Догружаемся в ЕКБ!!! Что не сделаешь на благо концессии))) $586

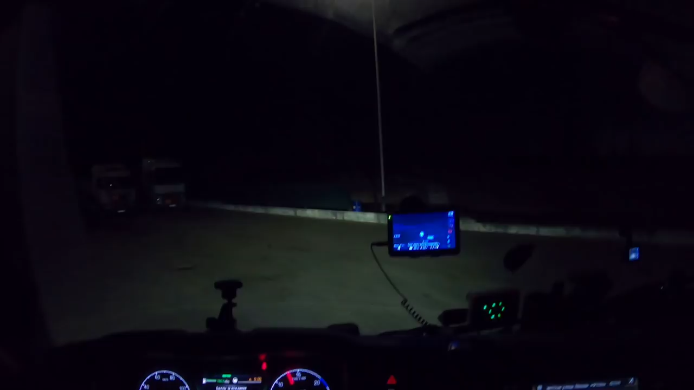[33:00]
Сюда, а я мордой туда, потому что тогда получается как бы под гору стоишь, а не с горы.